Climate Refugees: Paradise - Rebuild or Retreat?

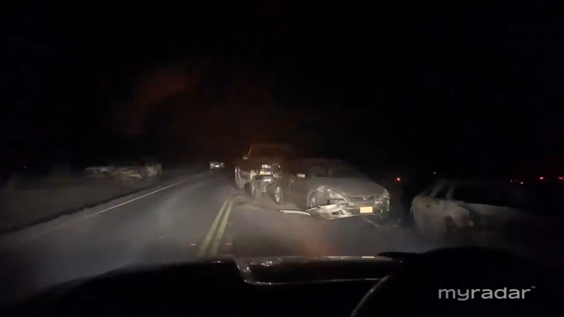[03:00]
Many in their cars trying to evacuate the narrow, single-lane roads that lead to Paradise's Ridge. I don't want to die here.